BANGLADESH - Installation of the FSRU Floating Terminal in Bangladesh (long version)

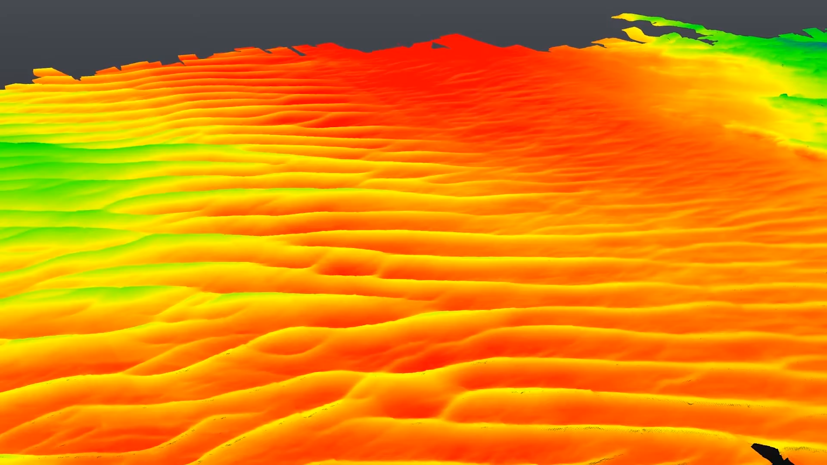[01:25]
And also, we had to consider Mega Sun Reaper in the design.